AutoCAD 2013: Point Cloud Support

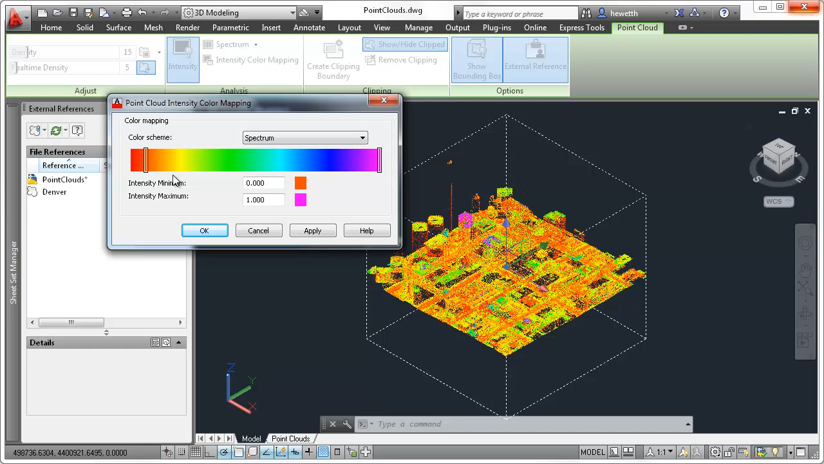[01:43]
Easily modify the color schemes with the new Color Mapping tool. A bounding box is displayed around the selected PointCloud to help you visualize its position in 3D space, and tools on the ribbon enable you to easily show or hide the bounding box.
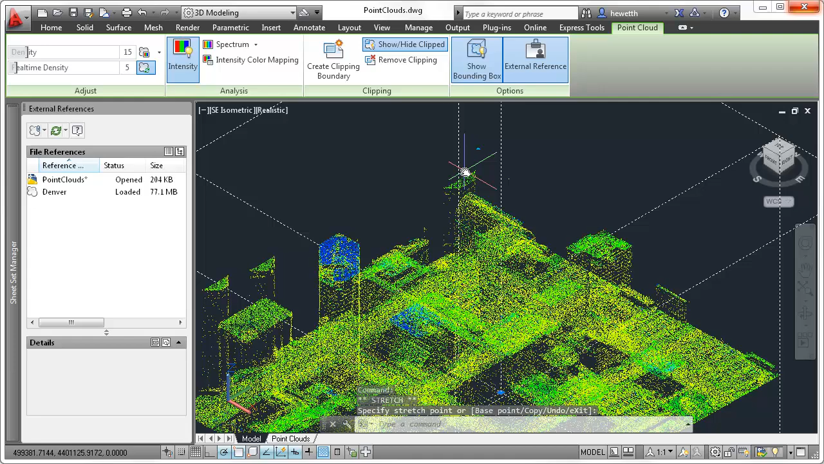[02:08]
And, you can even invert the clipping area.
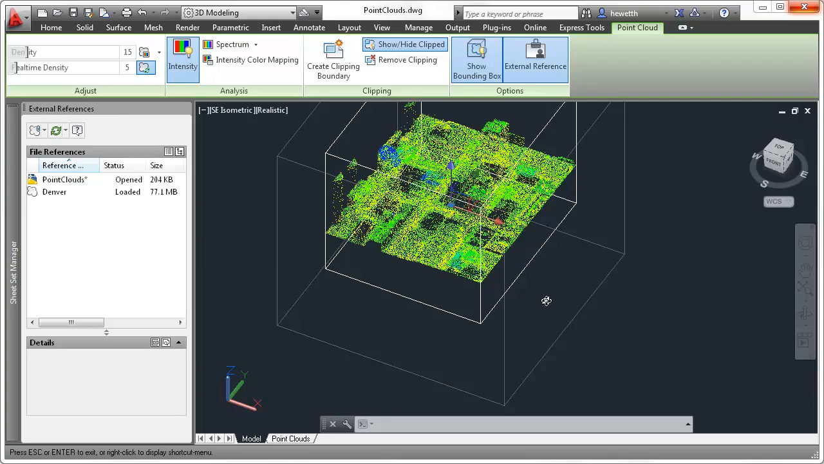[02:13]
Additional tools on the PointCloud ribbon enable you to show or hide the clipping boundary, or completely remove it from the point cloud. To be continued...